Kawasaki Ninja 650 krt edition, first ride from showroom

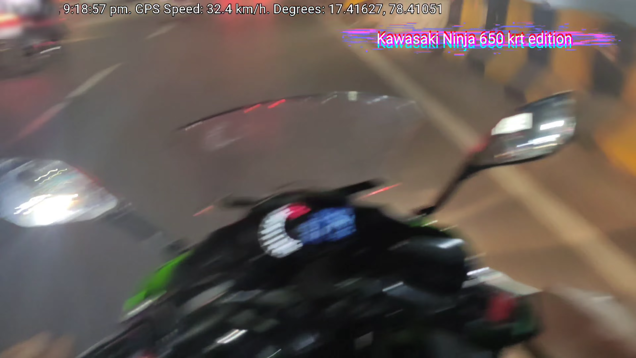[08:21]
ఇప్పుడు ఒక 5-10 మినిట్స్ బైక్ తీసి తీసిన తర్వాత ఐఎమ్ ఫీలింగ్ నైస్. ఇట్ ఈస్ అగైన్ ఐ డోంట్ నో. ఆల్రైట్, సో యూ కెన్ సీ సమ్ BMW X7 అండ్ థార్ సైడ్ బై సైడ్.
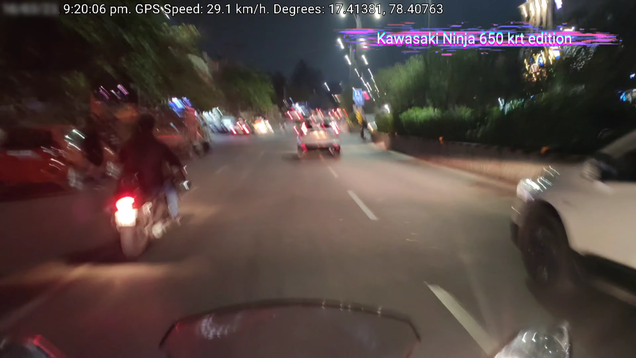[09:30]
Yeah, sometimes camera the tilt actually nenu ilana dog adjust chestunanu and draw the pictures. This is the only place in our country which is always full. Did you guess what is that place? Yes friends, that is a wine shop. And you can see Ramanaidu Studios in Film Nagar.
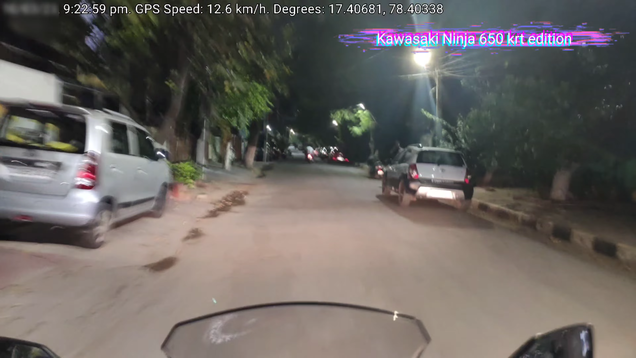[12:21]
I really like our colony. Any colony, no, 4-5 years back, I just said, no? But 3 years back, you can see all the greenery. I'll definitely make a video in the during the daytime. అన్ఎక్స్పెక్టెడ్గా నేను ఇదే నైట్ టైమే డెలివరీ తీసుకోవాల్సి వస్తుంది వచ్చింది. ఓ మై గాడ్, దట్ ఈస్ కవాసాకి నింజాస్ వన్ అండ్ ఓన్లీ మేజర్ ప్రాబ్లమ్. ఇట్ హిట్స్ ద స్పీడ్ బ్రేకర్ బ్యాడ్లీ. యూ మైట్ హ్యావ్ హర్డ్ ద సౌండ్.
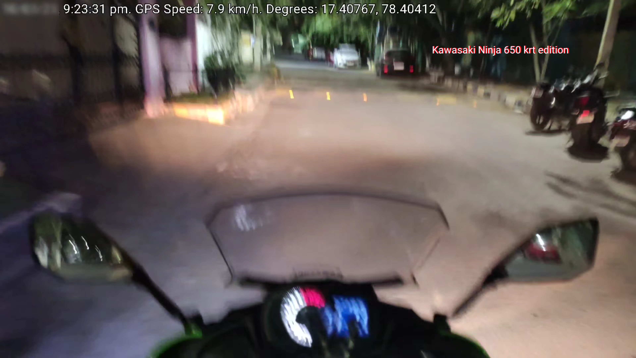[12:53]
చూద్దాం, దేర్ ఈస్ అనదర్ స్పీడ్ బ్రేకర్. యా, ఐఎమ్ అఫ్రైడ్ నౌ. మై గాడ్, ఓ మై గాడ్, it is rubbing against the speed breakers, man. God, we have a small parking over there. Let's try to park the bike.